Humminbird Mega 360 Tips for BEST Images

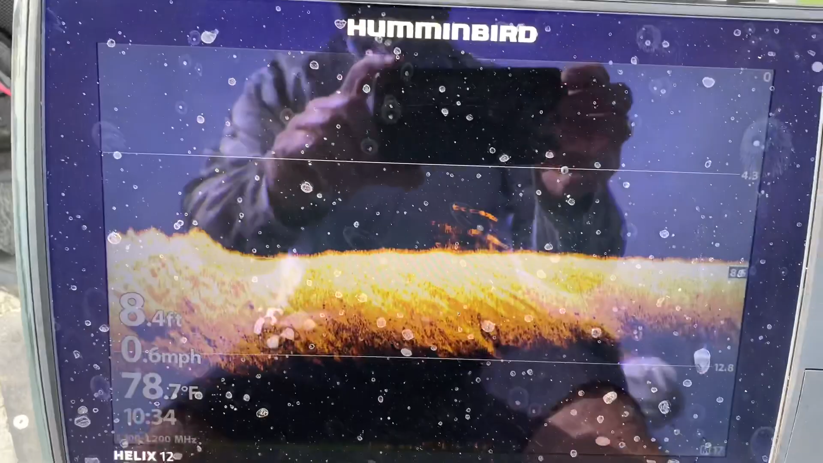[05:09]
On screen: depth 8.4 ft, water 78.7°F, speed 0.6 mph
And it looks like we have a few fish scattered around as well. Again rock piles on the down imaging
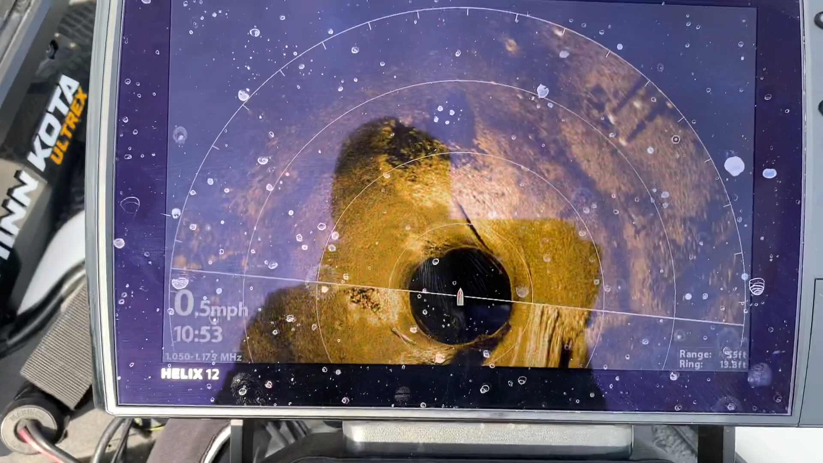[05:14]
and you can see the rock piles on the 360 and the 360 gives you the perspective of
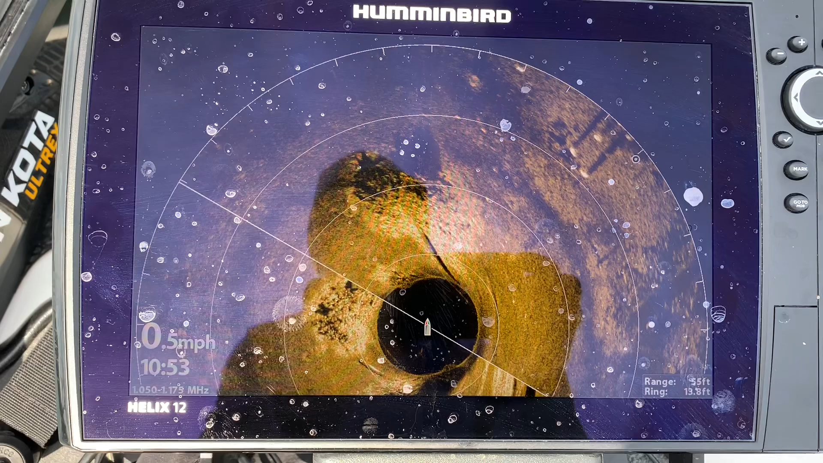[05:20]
knowing right where they are which is super super important.
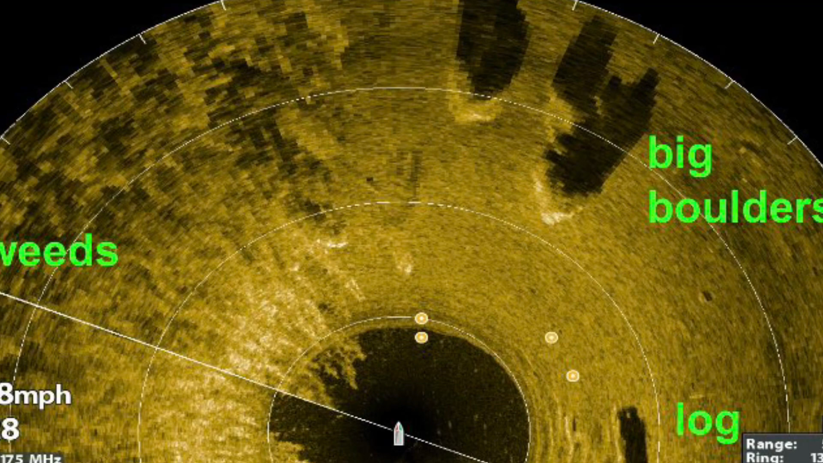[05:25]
Here is one of my favorite Mega 360 shots with three big boulders off of a deep weed line.
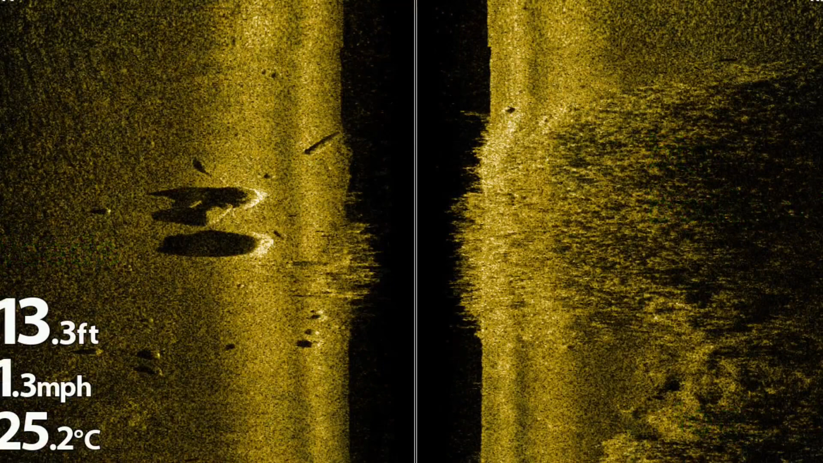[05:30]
On screen: depth 13.3 ft, water 25.2°C
On a recent trip using side imaging I noticed that these three big boulders are actually on a weed point.
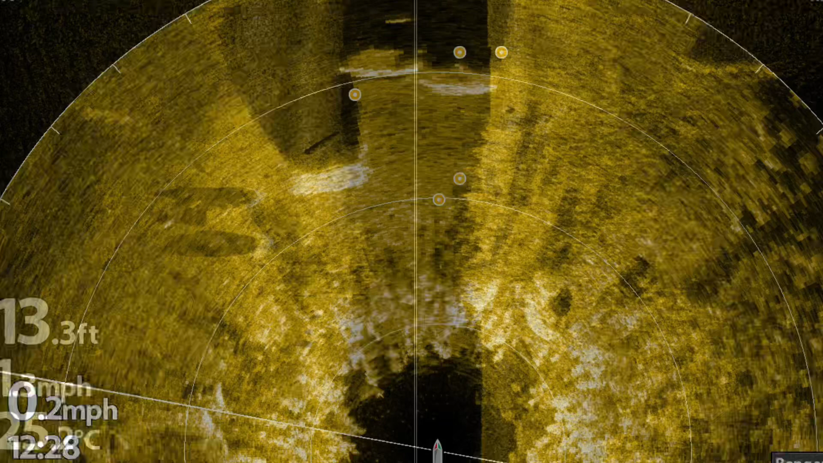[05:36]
On screen: depth 13.3 ft
This new Mega 360 image shows the three boulders from the viewpoint inside the weed bed.
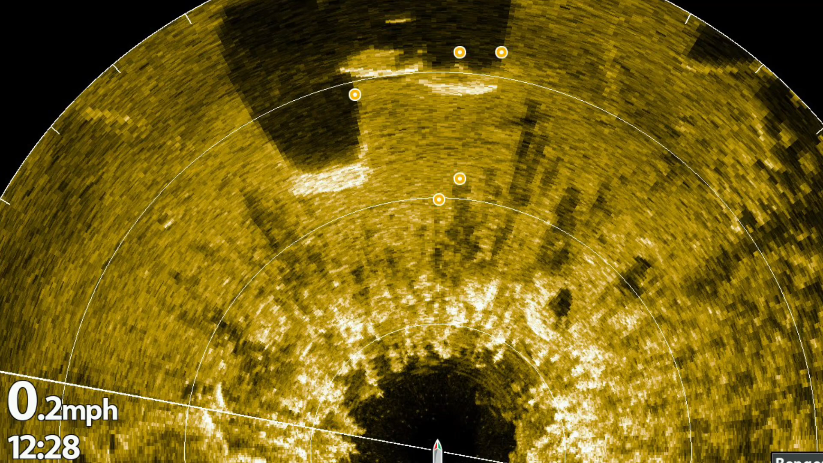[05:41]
The rings determined by the range size will help you estimate the size of objects.
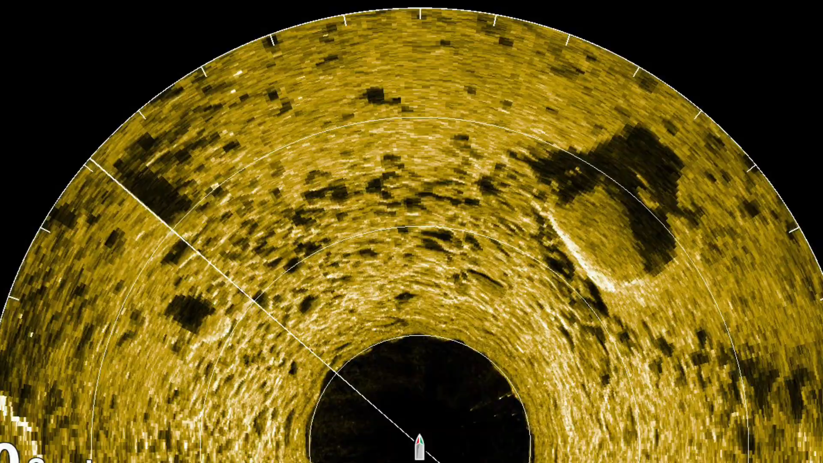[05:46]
The range is 55 feet and the
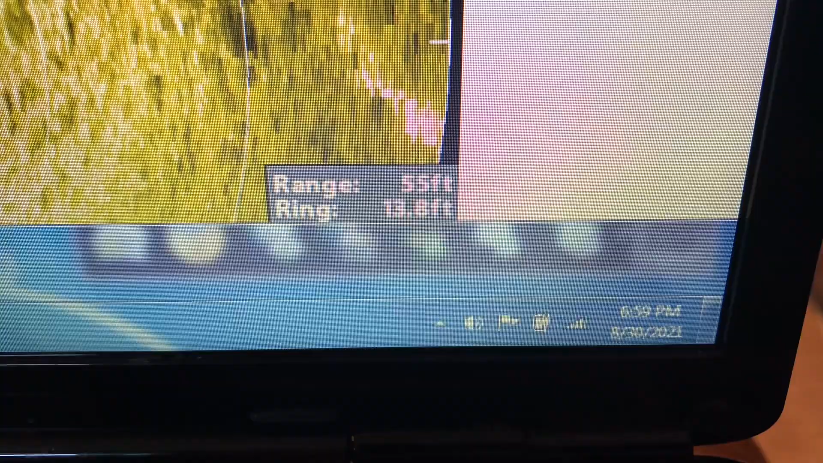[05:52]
ring distance is almost 14 feet.
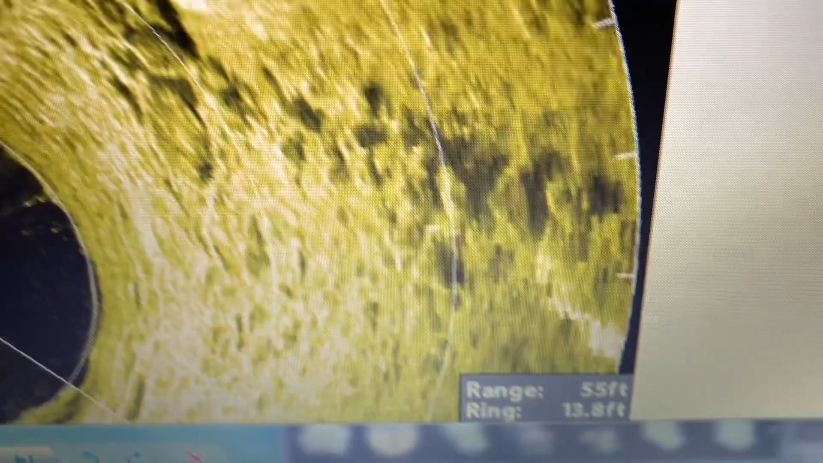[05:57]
If you come up here and you look at this boulder you can see it sitting between two white rings and
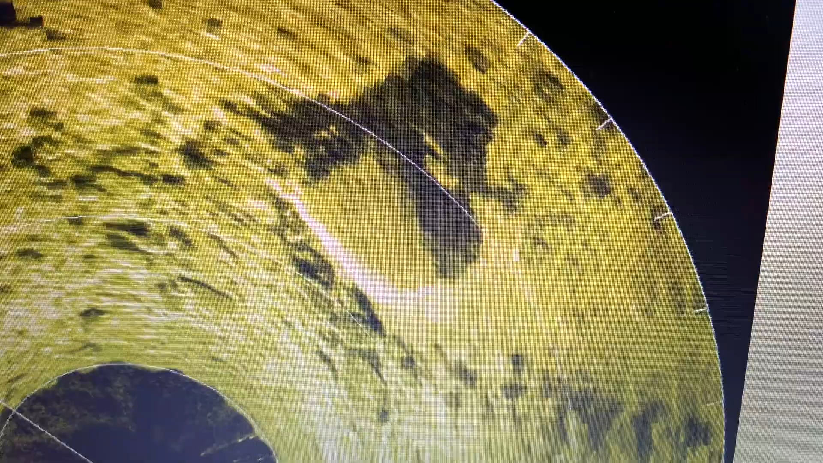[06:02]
the boulder would be approximately 12 feet in width and about 14 feet in length. That is one huge boulder. And there's a bonus sunken boat.